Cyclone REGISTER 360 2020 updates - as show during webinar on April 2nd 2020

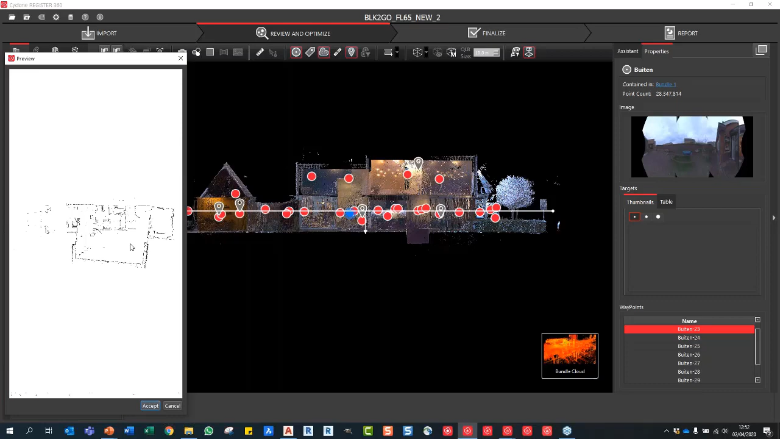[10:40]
create our DXF and our file that we can open up in CAD. So that's just a quick preview. That's not the example. You can't zoom in or anything on this. We just say accept. Now, if I just go to my folder here, I've now got this new Y75 DXF.
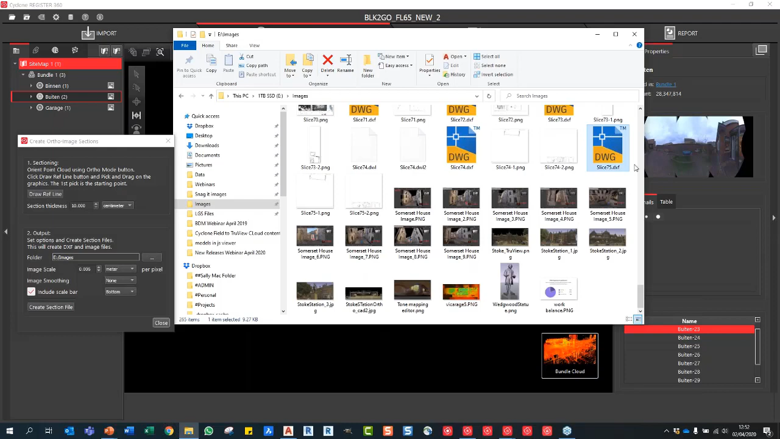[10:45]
And if I just open that up in CAD, there you go.
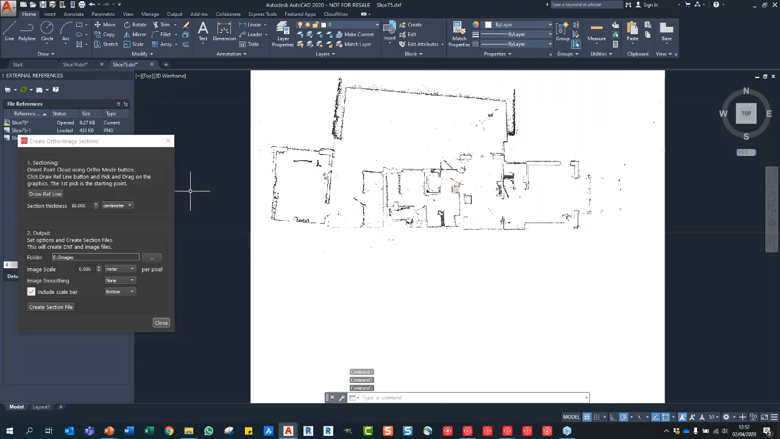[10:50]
I'll close this down. Oh, sorry. Jump back to CAD. Jump back to CAD. There you go. So that is the author image that we have just created automatically. So you can imagine, a customer says, I want to slice at this point. Well, you don't have to send them the data. You don't have to export anything. You don't have to send a point cloud with a limit box.
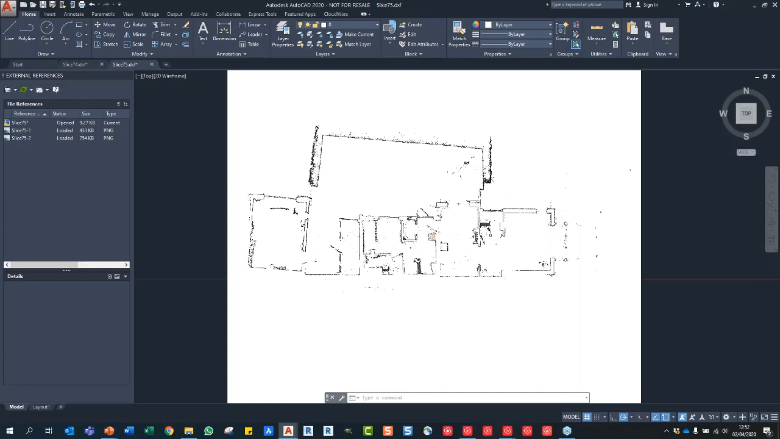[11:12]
Just quickly send them that author image directly out of Registry 60, and even you can start digitizing over this directly. So I personally feel that that is a fantastic new feature for you guys to get your teeth into.
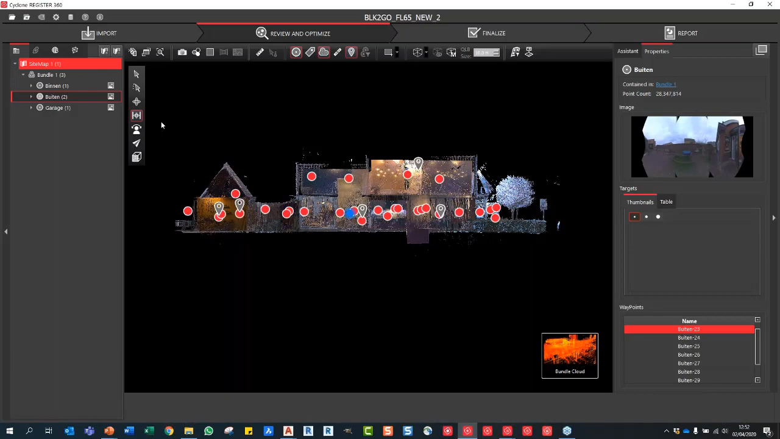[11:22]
Now, the next thing that I would like to show you very quickly is the smooth surface solution.
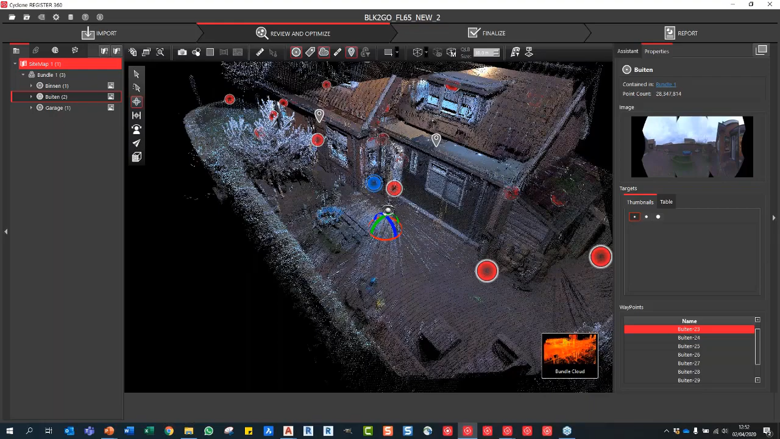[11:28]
So what you can see here, we've got a couple of bits of detritus in the garden. We've got trees and bits and pieces.
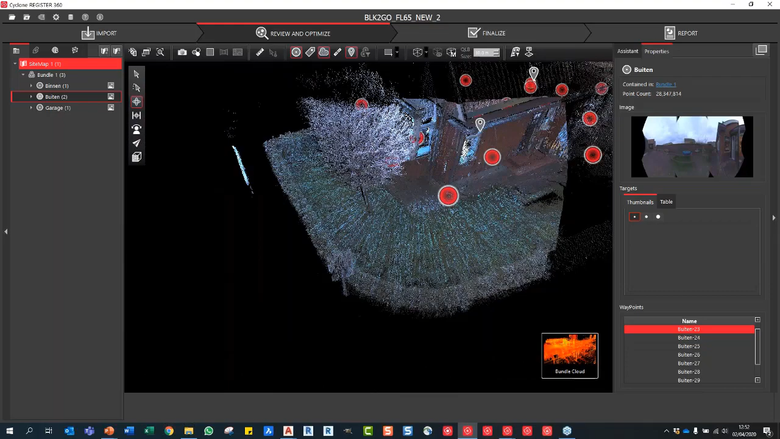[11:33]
We can get rid of all of this if we want to. Now, what I'm going to do is I just click the smooth surface button,
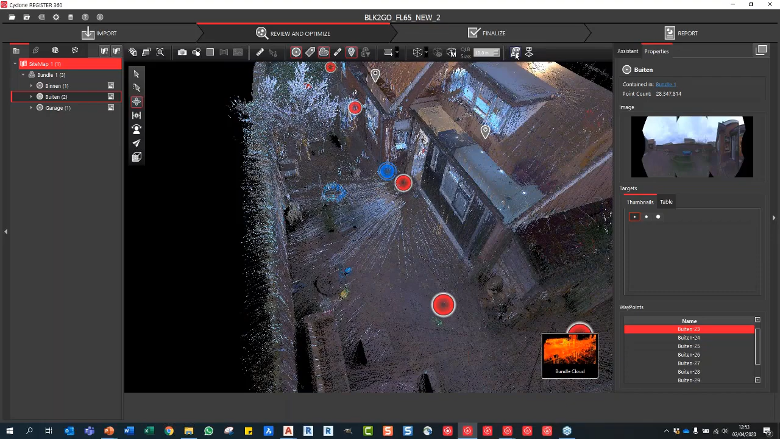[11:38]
and the point cloud turns gray.
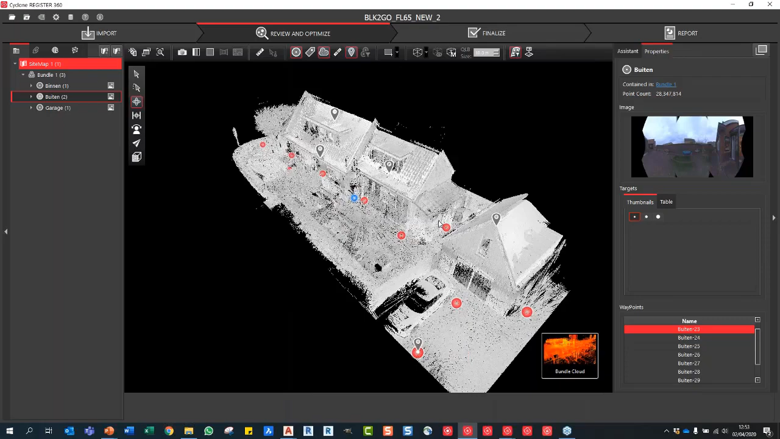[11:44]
And what we can, so this is done like a pre-process to kind of analyze the point cloud before we do this. But what I now do is if I click on the floor surface, I'll just double click. That's now doing detect smooth surface.
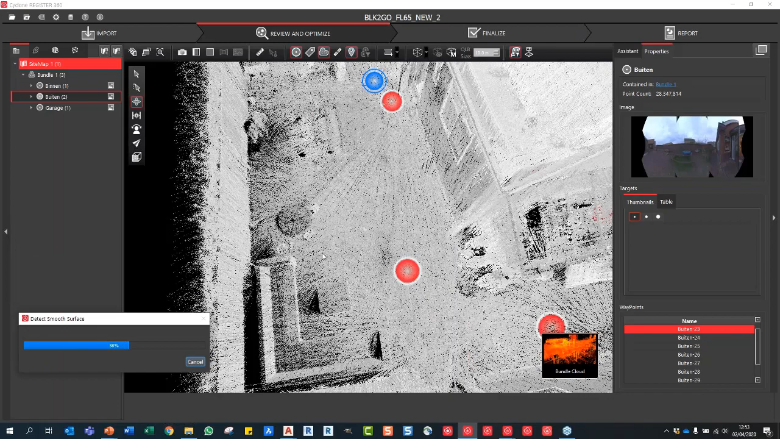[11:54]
So everything now above the ground surface will be marked red. And again, I'm doing this all real time.
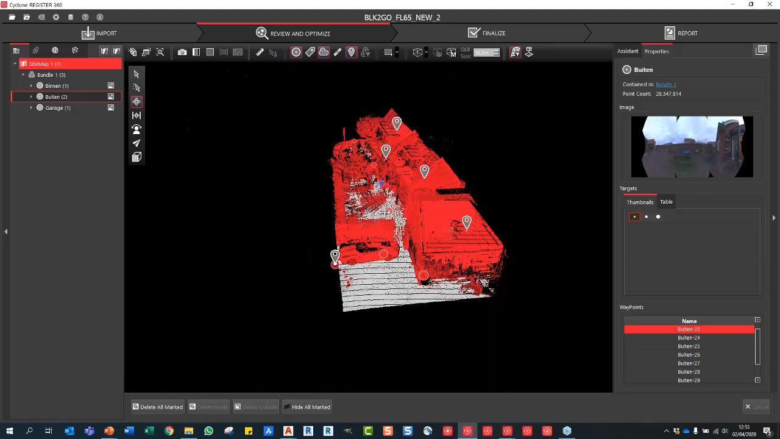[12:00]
So this is now showing you everything that it thinks is above that ground surface. So if I just say hide all marked,
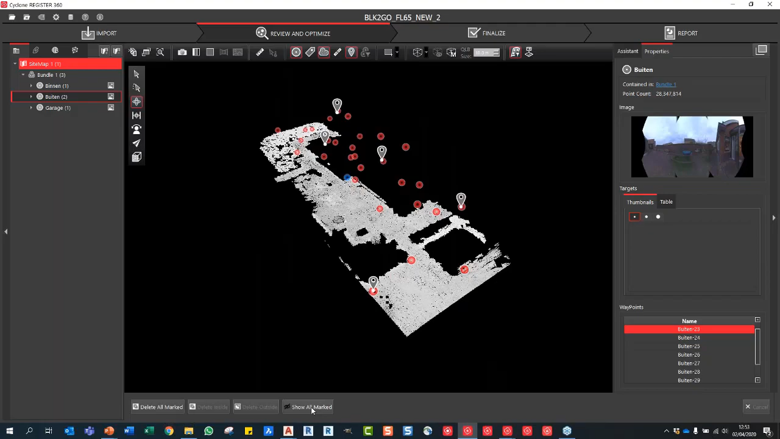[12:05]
you can see now all of that data very, very quickly disappears.
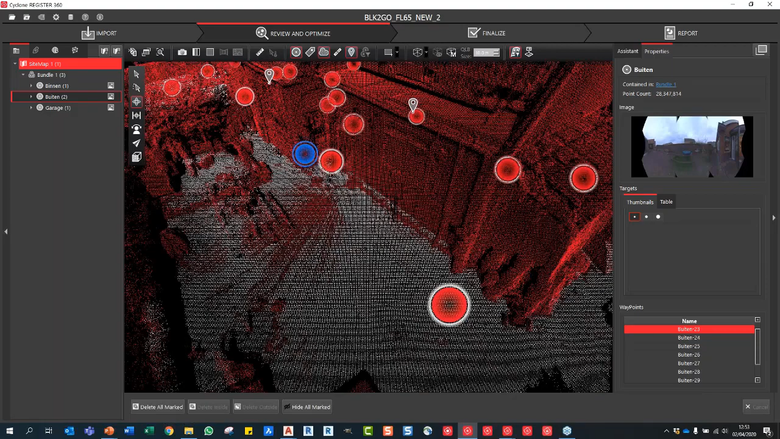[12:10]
But if I want to specifically drill down and delete something, so I think there's a bit of data here that I potentially want to get rid of. I just press the F key to draw a fence, and I just draw a box over that area. That will now highlight.
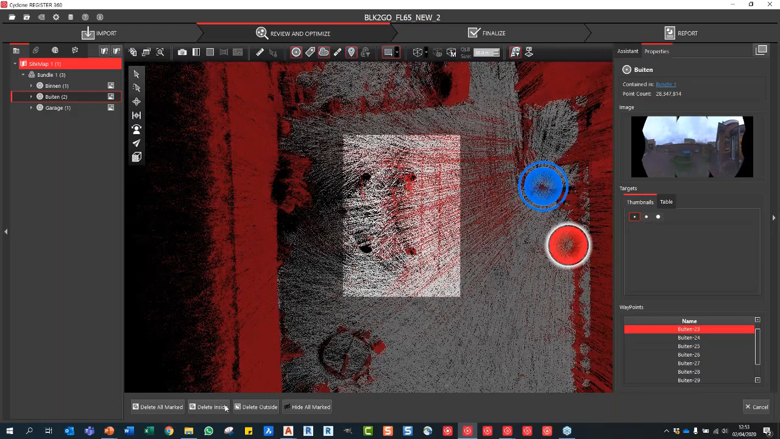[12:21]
And I can just say delete inside or delete outside. So if I just say delete inside, you'll see that's now going to clean the points. And if I just rotate around, you can see that that noise has been removed. So we'll just do that one more time, maybe around this side.
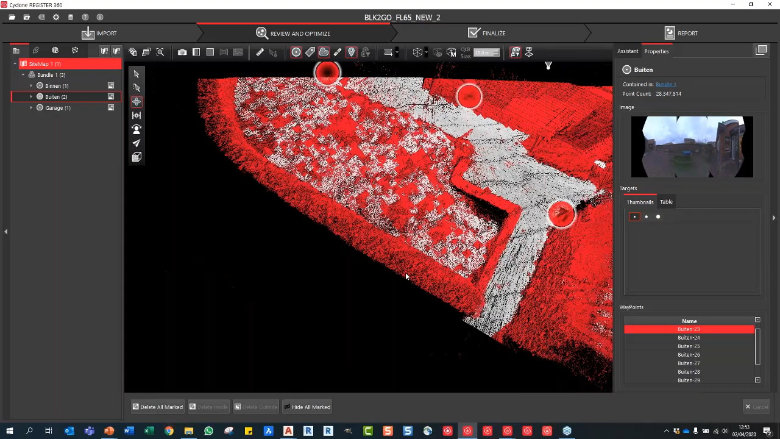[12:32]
I've got some trees on this side. Obviously, this is grass. It's a little bit harder to detect.
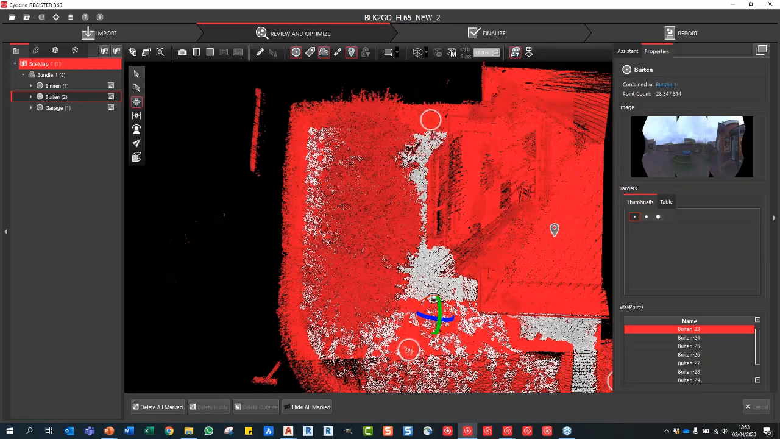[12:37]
So just go back into plan view. And we will just draw. This time we use a polygonal fence, and we'll just go like this around the tree area. Boom, done. And we'll just say delete inside. And then that shouldn't take too long at all.
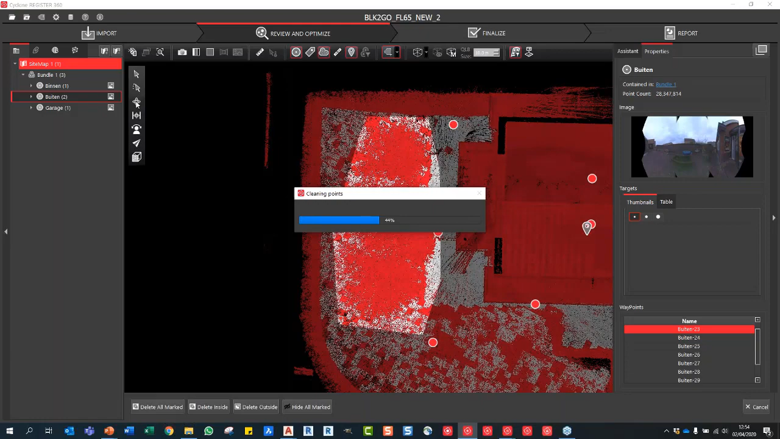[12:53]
Now, if you do delete the points and you actually want them back, there's a clean data with a couple of bits of the grass gone.
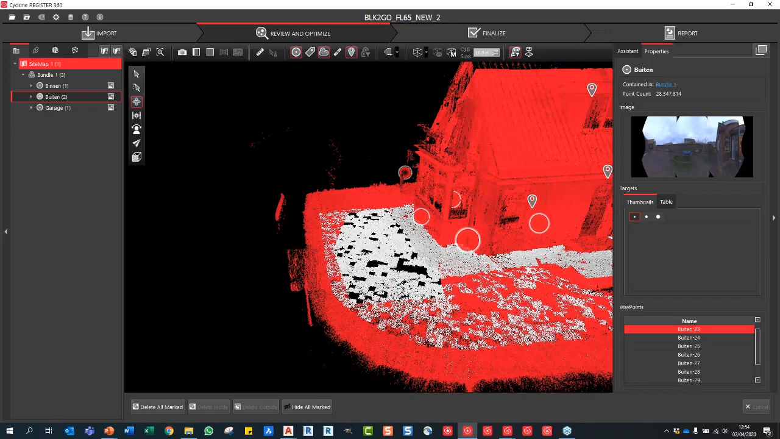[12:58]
But if you do want them back, you can click on the bundle.